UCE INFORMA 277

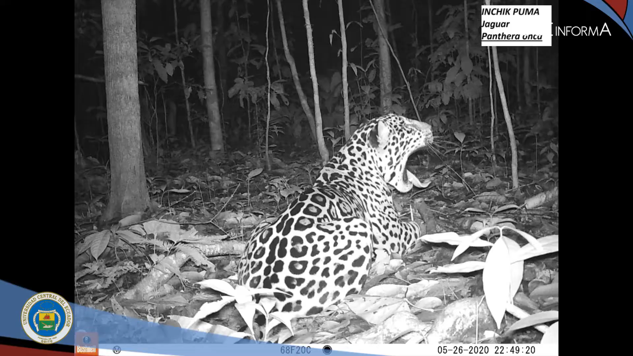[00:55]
entre los que prevalecen felinos como el jaguar y el puma, dos especies de perros selváticos, el tapir amazónico, dos especies de venados,